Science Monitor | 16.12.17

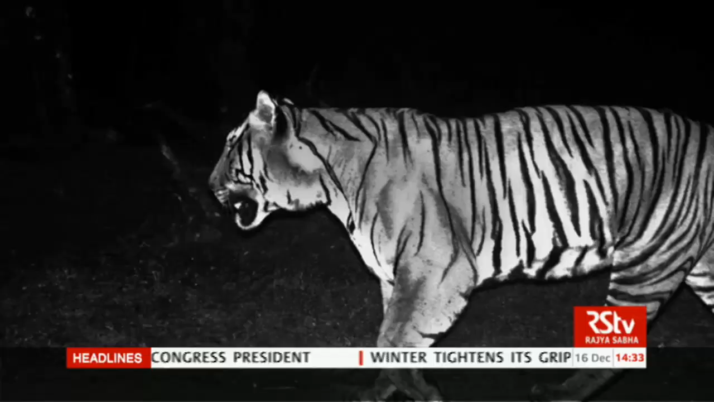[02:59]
These camera traps were then placed at knee height to capture the movement and behavior of tigers.
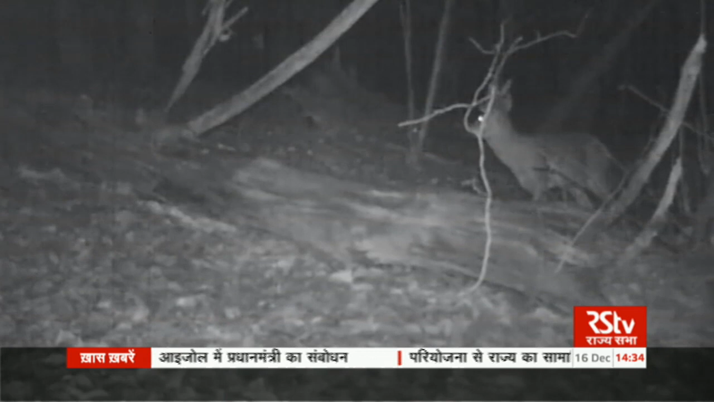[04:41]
The trap also helps to find out the number of different species in the area, their behavior pattern, and migratory process. As far as the census of tiger is concerned,